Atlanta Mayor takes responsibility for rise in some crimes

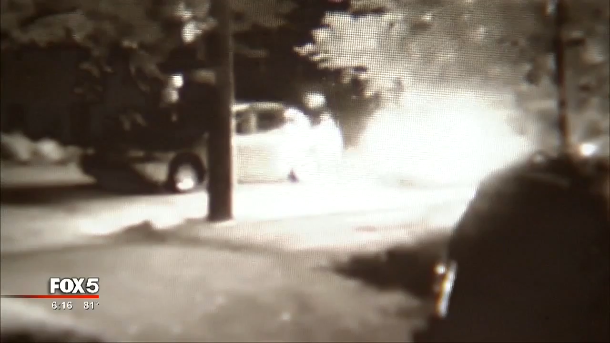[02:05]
THIEVES WORKING IN THE MIDDLE OF THE NIGHT TAKING CARS.